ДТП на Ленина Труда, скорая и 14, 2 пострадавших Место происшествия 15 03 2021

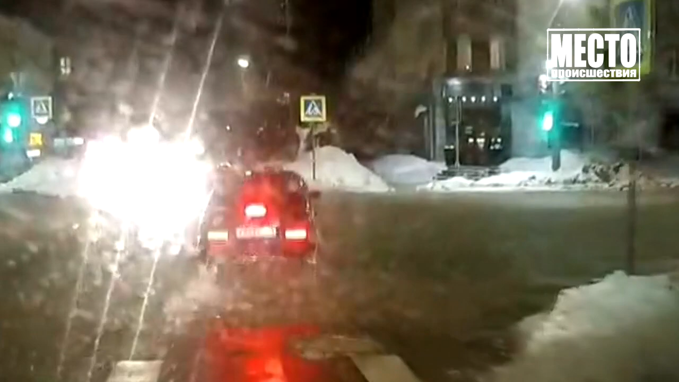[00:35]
Машина выезжает на перекресток, и в нее на скорости врезается УАЗ-медиков.
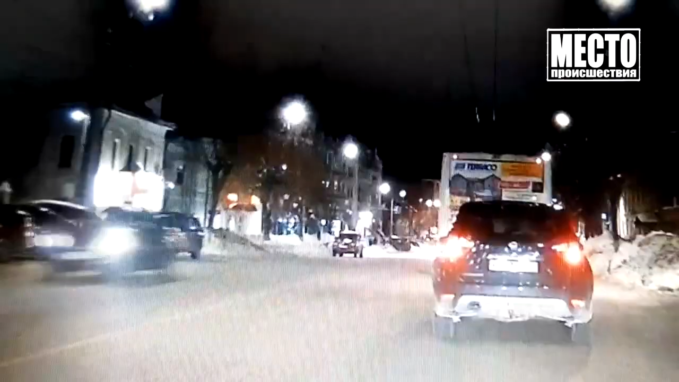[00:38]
А это запись с машины, которая едет по улице Ленина.